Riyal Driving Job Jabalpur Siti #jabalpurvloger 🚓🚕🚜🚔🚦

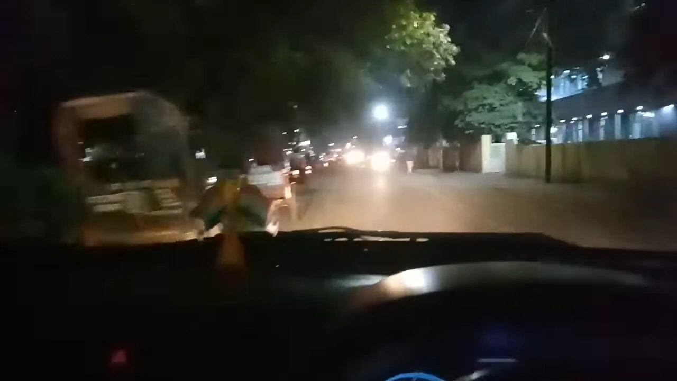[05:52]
अब � इफिलाल यहां पर ट्र ninguna है तीन पत्ति वाली रोड से मैं जा रहा हूँ जोड़ी टोके शर के पास दोस्तों यहां ड़ रही है सायद पाइपलाइण बड़ी वाली दोस्तों यहां पे पहले था बजस्टेंड
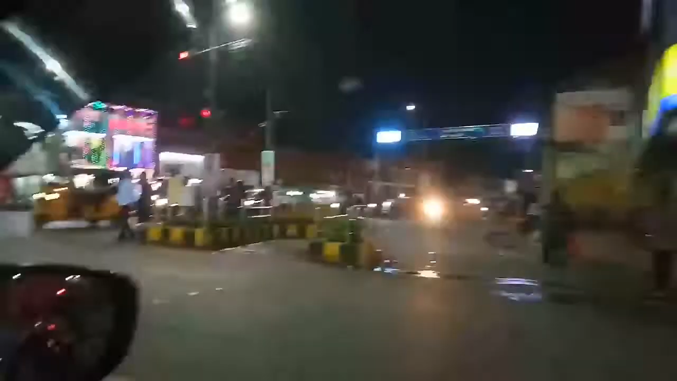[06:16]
जब काफी भी लंबी लाइन लगी दी वहां से लेकर यहां तक
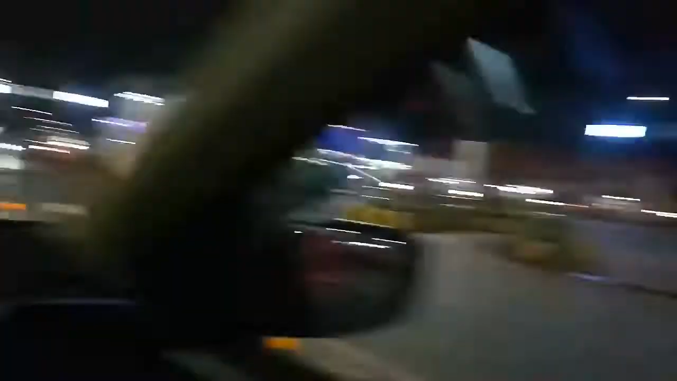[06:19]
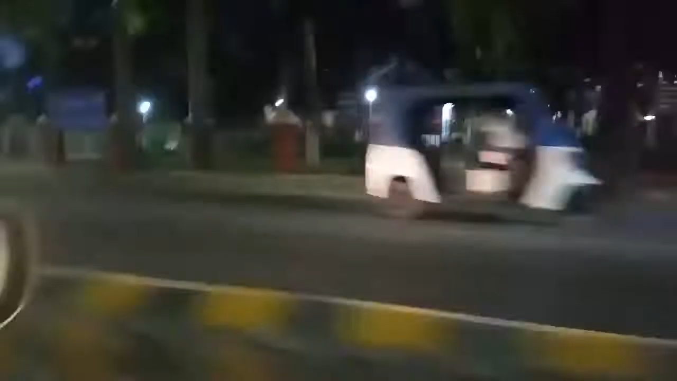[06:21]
और यह है दोस्तो नगर निगम कार्याल है जवलपूर का अभी तो फिलाल बंद हो चुका है वो
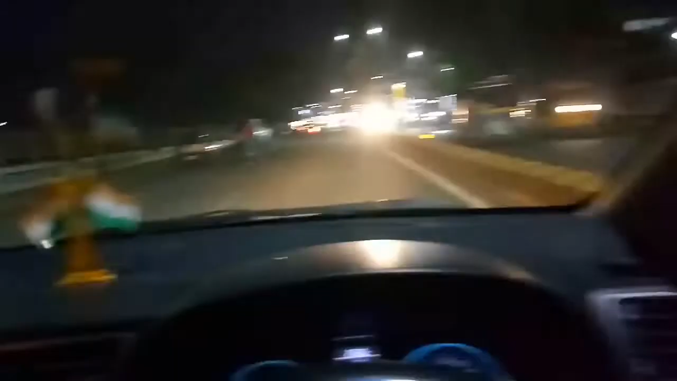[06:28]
वो सामने दिख रहा है जोती टॉकेच चुराहा मैं यही से लेफ्ट मोझे आँगा
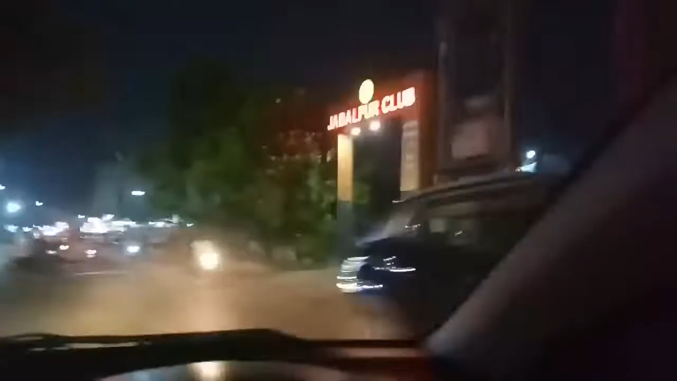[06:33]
मैं आया हूं दोस्तो यहां आए
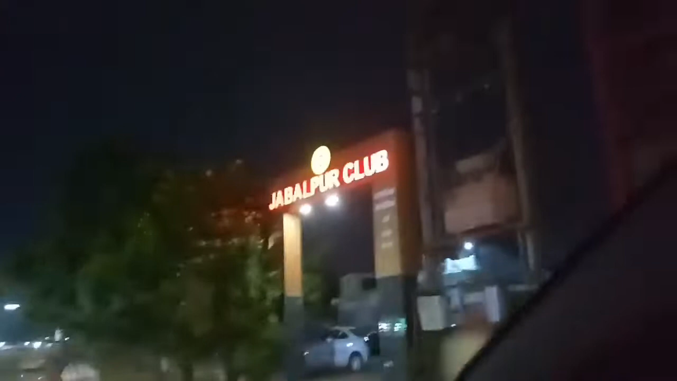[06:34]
देखो जवलपूर कलब दिख रहा है मुझे यही जाना है
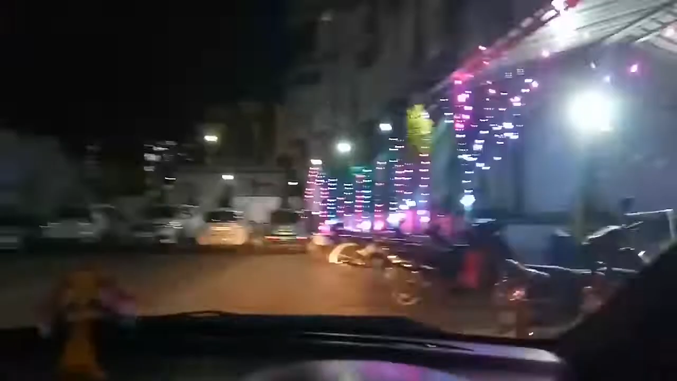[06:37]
बस आ गया हूं इंतजार करूँगा यहां पर दोस्तो चली अभी तो टाइम है यहां पर मैं जाता हूं बाहर रोड में घूमके आता हूं जट्ट
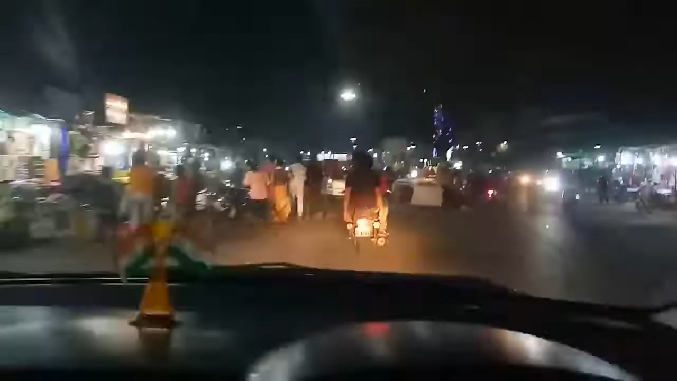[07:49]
घ्ड़े ठेले लेले के सब रोडों में लगाए हैं क्या करेंगे बिचारे
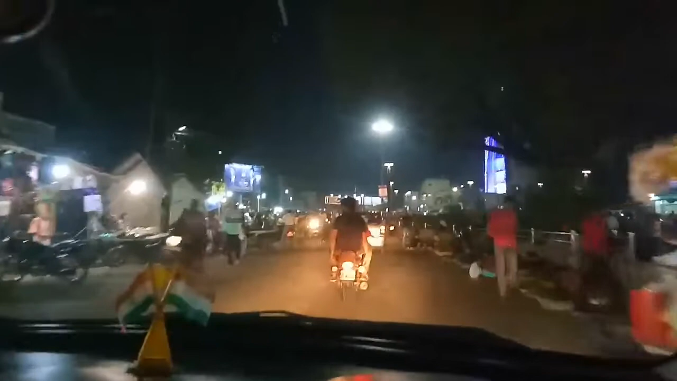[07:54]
उनका भी कहीं विवस्ता नहीं है दोस्तों यह है छोटी लाइन चुराहा यहां पर भी राइन से सीधे मेडिकल जाती है रोडो लाइन से देखो ठेले तो देखो बापरे चलिए